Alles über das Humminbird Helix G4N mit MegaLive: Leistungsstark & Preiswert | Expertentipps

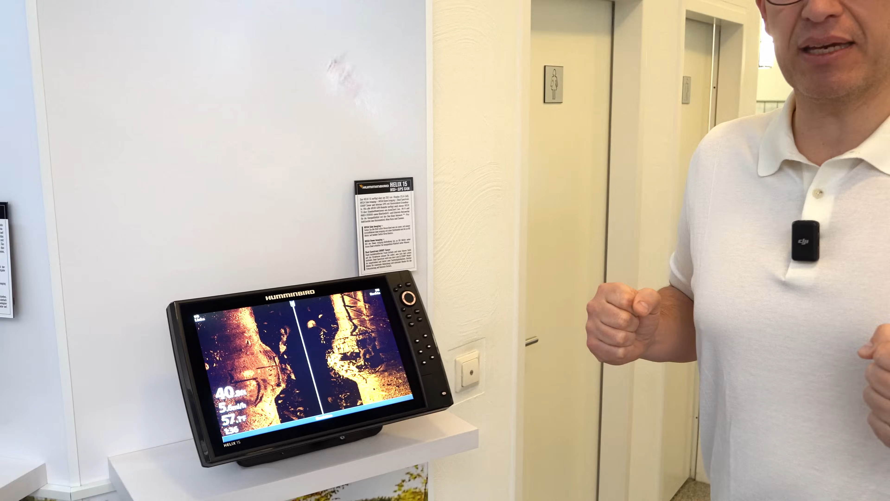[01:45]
Das bedeutet nicht, ihr solltet einen 15er kaufen, die meisten nehmen halt wirklich einen 9er und einen 10er und kommen gut mit klar.
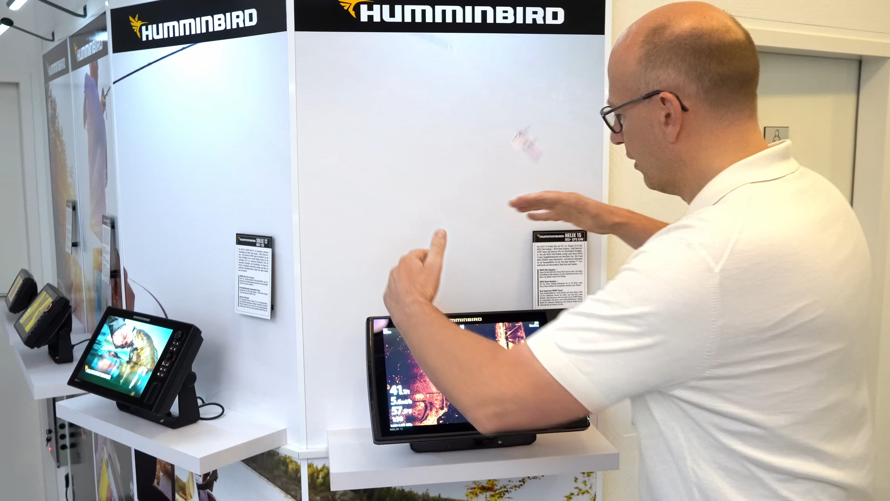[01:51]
Ihr seht hier, das ist der typische Monitor eines Helix. Diejenigen von euch, die schon ein bisschen älter sind, also so meine Garden, die kennen die Bedienung schon von Geräten, die 20 Jahre alt sind.
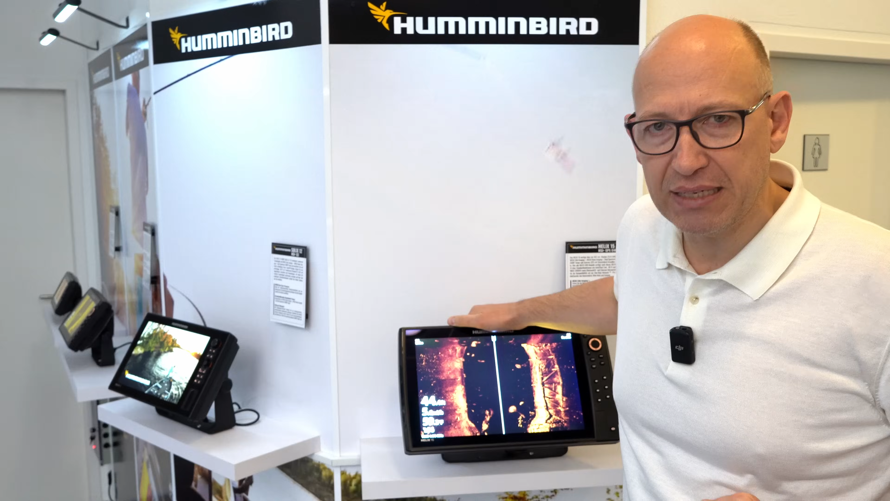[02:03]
Die Bedienung grundsätzlich hat sich nicht geändert. Das ist gut. Gut, jetzt gibt es verschiedene Möglichkeiten, hier in diesem Bild zu flippen.
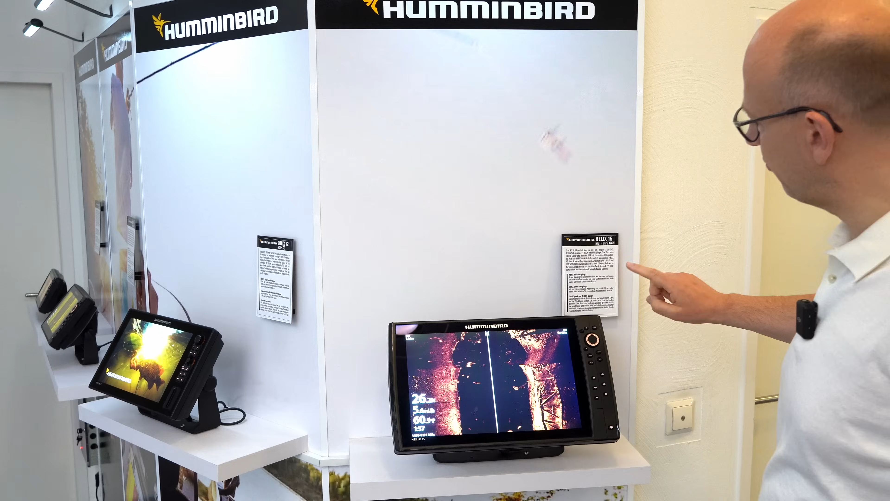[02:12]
Ihr seht hier oben rechts ist die View-Taste. Mit der View-Taste kann man die unterschiedlichen Bilder durchklicken.
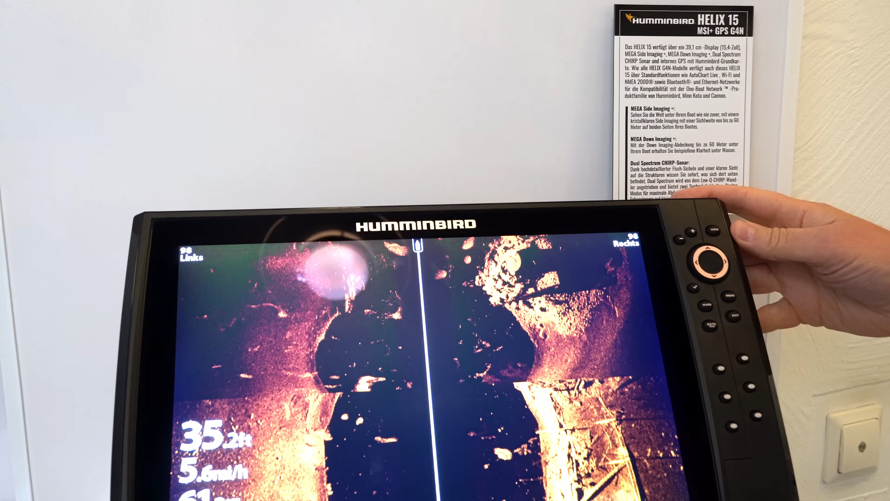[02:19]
Das ist das 360 Grad, das ist extra Barschangelei,
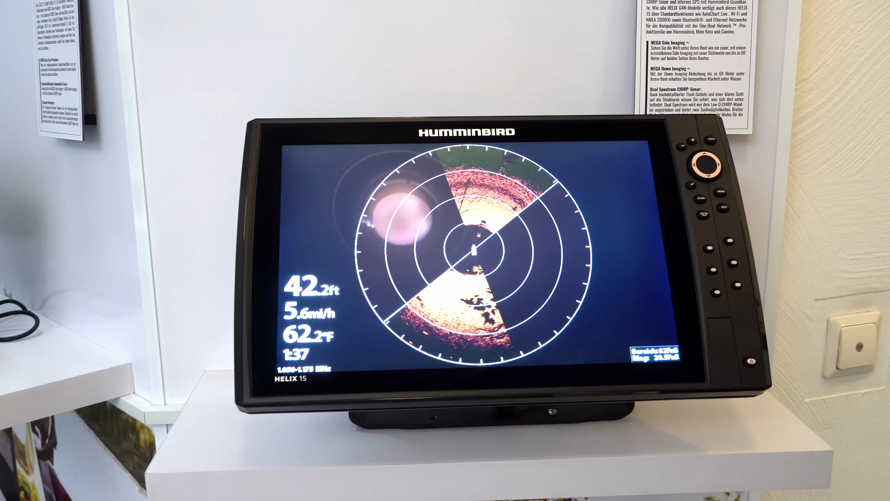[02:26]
On screen: depth 42.2 ft, water 62.2°F
tolle Sache, Müritz und ähnliches. Da hat man im Stillstand Live-Bilder im Prinzip.
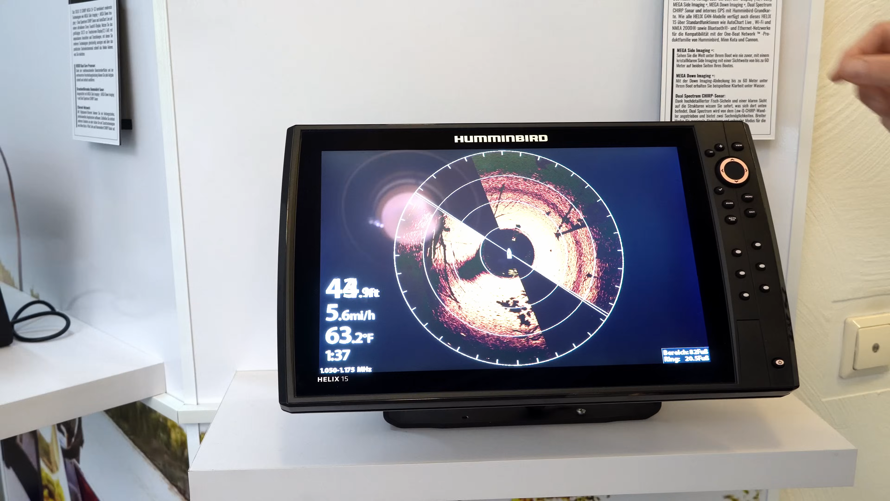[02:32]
On screen: water 63.2°F
So, jetzt können wir weiterschalten und jetzt seht ihr das hier. Was fällt bei diesem Bild auf?
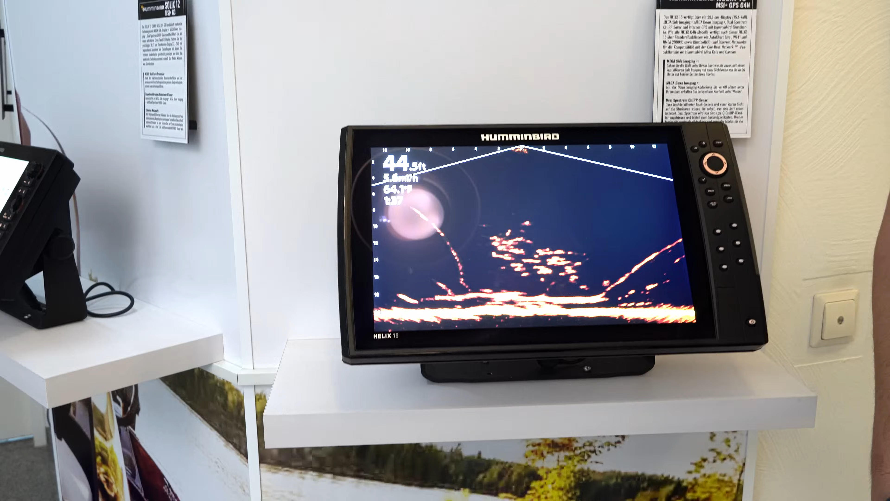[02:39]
Bei diesem Bild fällt auf,
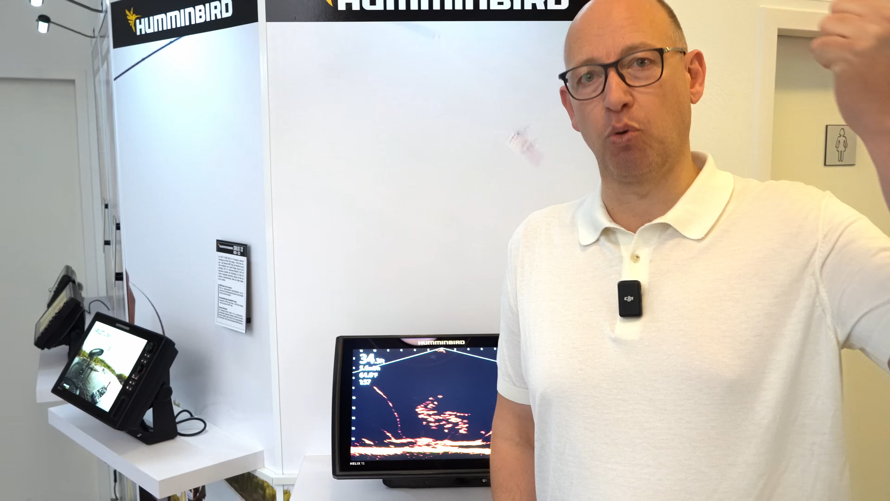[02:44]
es fehlt ein bisschen die Schärfe der großen modernen Geräte Active Target 2 und Live-Scope LVS 34. Was wir aber hier haben, das ist ein ganz großer Vorteil.
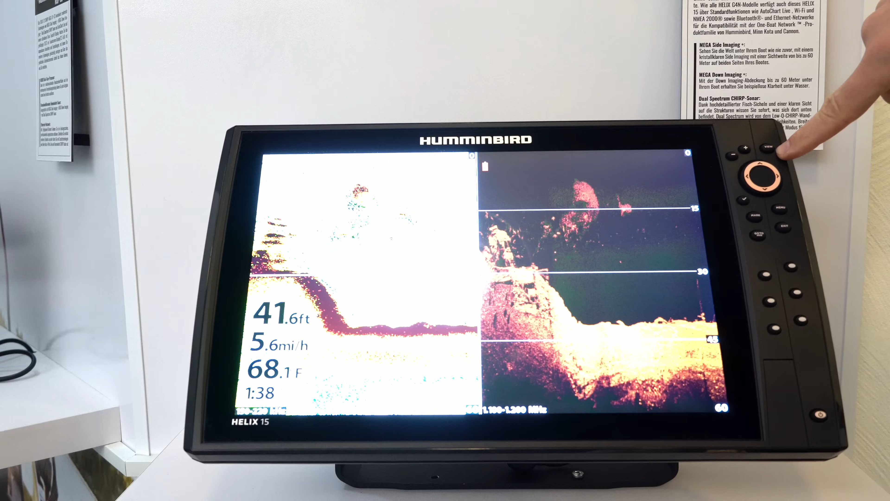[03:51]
On screen: depth 41.6 ft, water 68.1°F, speed 5.6 mph
Wir sehen hier das 2D, wir sehen das Downscan.
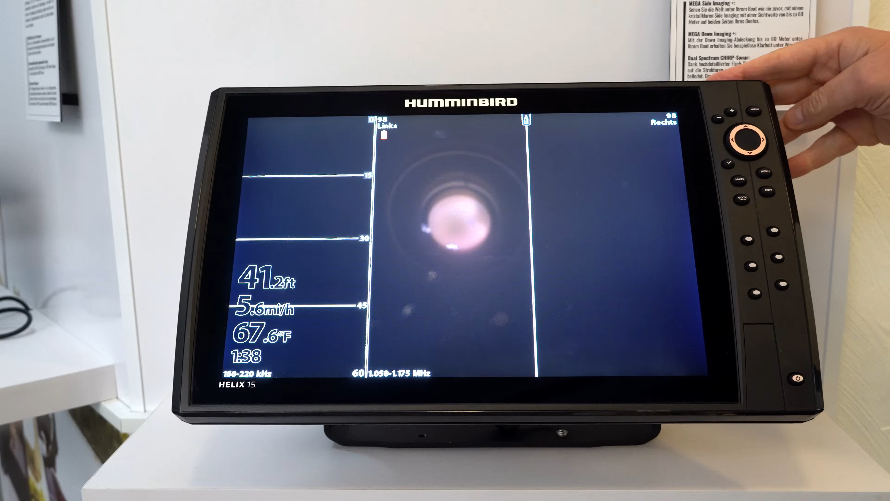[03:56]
On screen: depth 41.2 ft, water 67.6°F
Wir haben 2D-Side-Scan, also wir können verschiedene Kombinationen machen.
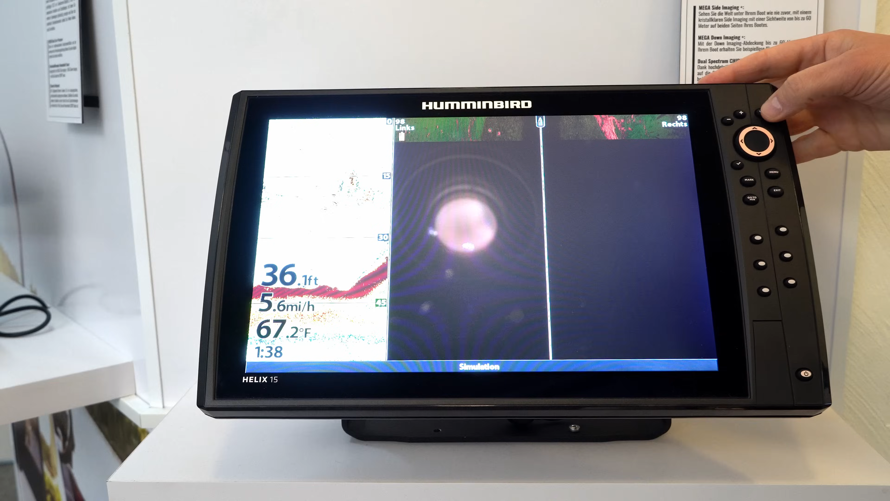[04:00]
On screen: depth 36.1 ft, water 67.2°F
360 Grad, das ist diese Stange,